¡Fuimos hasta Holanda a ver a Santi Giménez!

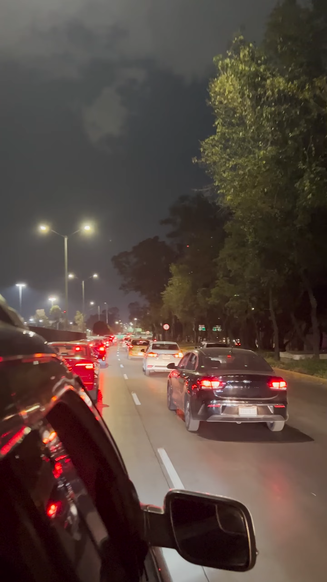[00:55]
De camino al aeropuerto nos tocó algo de tráfico, pero nada fuera de lo normal en la Ciudad de México y llegamos con bastante tiempo de anticipación para documentar con calma y comer algo antes de subirnos a la viaja.